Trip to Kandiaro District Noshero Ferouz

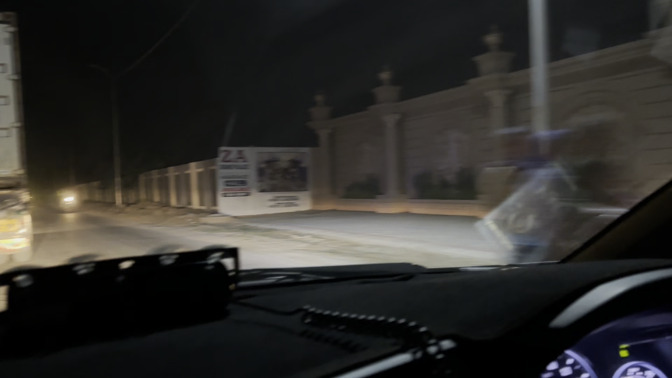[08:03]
तो अभी हम लोग निकल चुके हैं मेमन गोड वाले रास्ते से और चेक पोस्ट टू से होते हुए मेमन गोड से करीब से हम डाइवर्ट लेते हैं
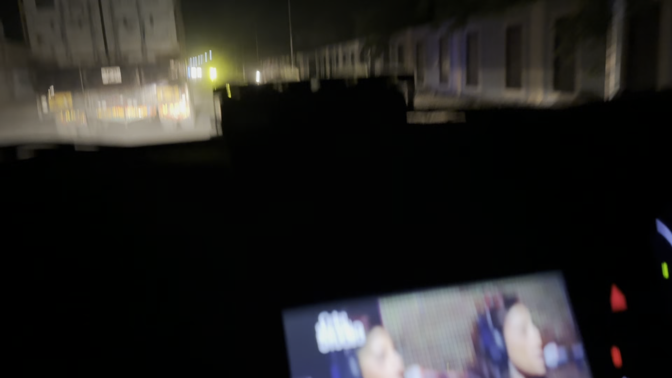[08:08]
और वहाँ से फिर सोलंगी स्टॉप आता है और ये सीधा जो है हाईवे की तरफ निकलता है।
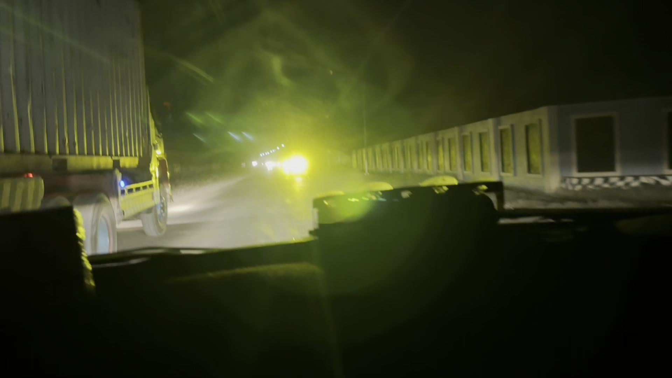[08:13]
अभी हम इस रोड पे हैं लेकिन आज इस रोड पे भी बहुत ज़्यादा ट्रैफिक हो रही है
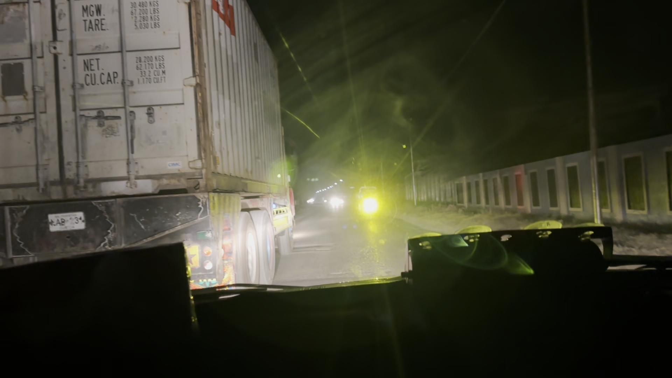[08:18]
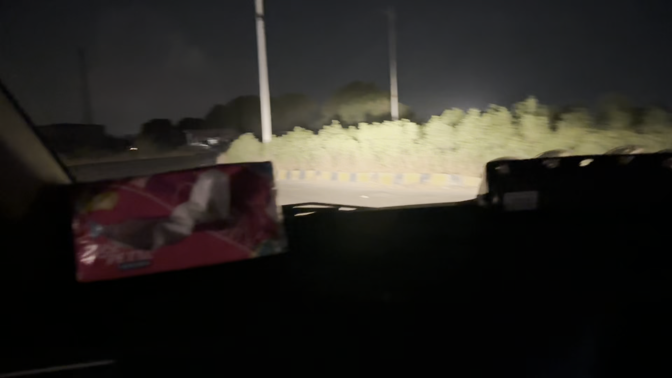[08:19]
और अब ये जो है आ गए हैं हम हाईवे की तरफ,
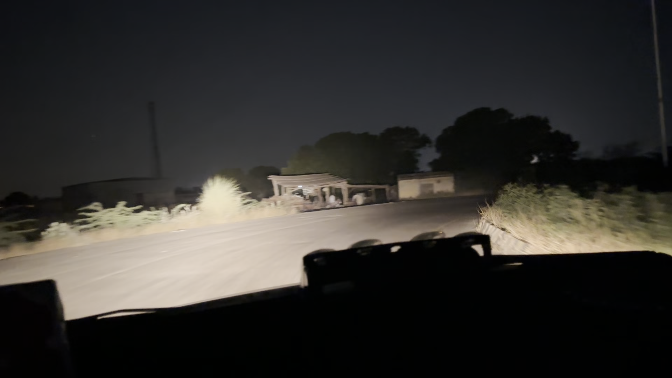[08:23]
ये लास्ट चौरंगी है और इसके बाद हम ब्रिज चढ़ के और जब नीचे
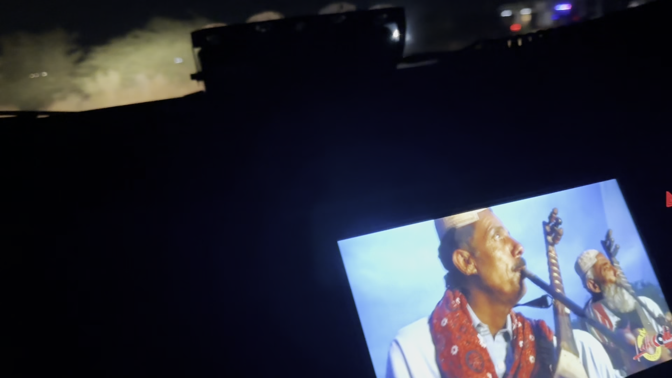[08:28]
लैंड करेंगे तो जैसे उतरेंगे तो वहाँ हम सुपर हाईवे में शामिल हो जाएंगे।
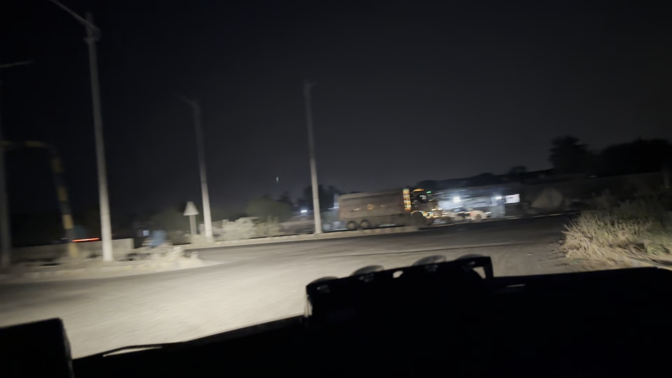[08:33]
अक्सर मोस्टली यहीं लोग उतरते हैं, मैं अगर किसी को मेमन गोड चेक पोस्ट नंबर टू की तरफ आना हो या तो वो टोल टैक्स क्रॉस करते हैं तो वो लंबा हो जाता है,
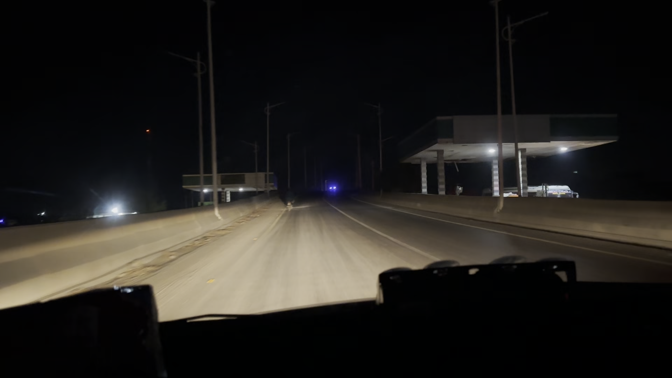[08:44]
यहाँ ये यहाँ उतर जाते हैं तो यहाँ से बहुत करीब पड़ता है। तो अभी हम जी अल्हम्दुलिल्लाह हाईवे में शामिल हो गए,
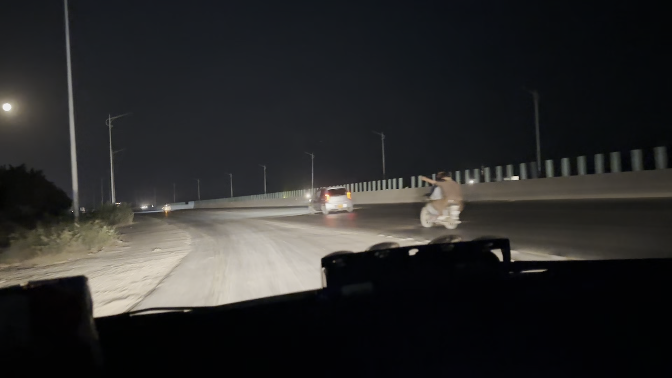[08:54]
ये हमारा इसमें जॉइनिंग पॉइंट है जहाँ हम हाईवे पर चढ़ जाते हैं और अब इस यहाँ इस पॉइंट से लेके सोराब गोड के
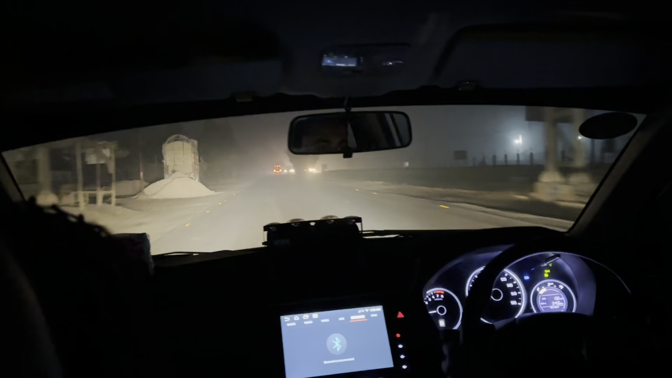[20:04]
जी अल्हम्दुलिल्लाह कंडियारो पहुंच चुके हैं।
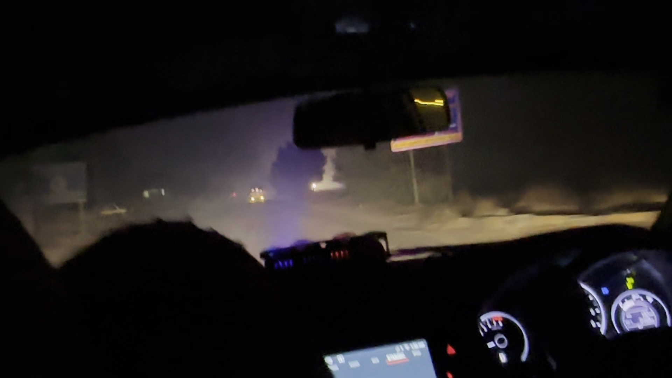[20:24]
एक बज के 50 मिनट हुए और यहाँ धुंध भी बहुत ज़्यादा है, इसको मौज कहें।
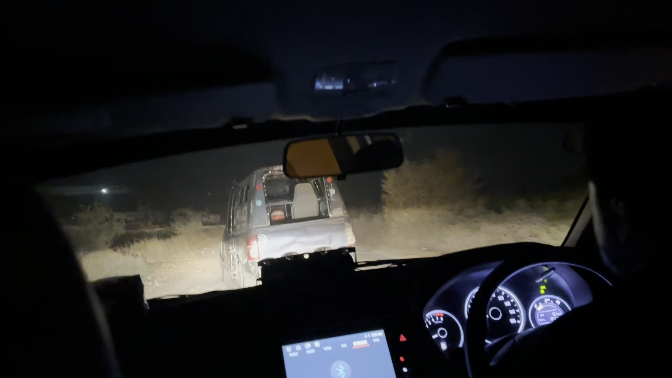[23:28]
चलें जी आ गई मोबाइल हमें लेने के लिए और रात के इस वक्त 2 बज रहे हैं
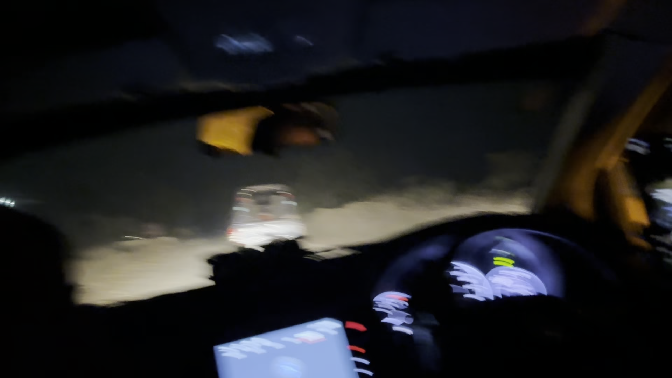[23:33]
क्योंकि यहाँ रास्ते में जाना मुनासिब नहीं है।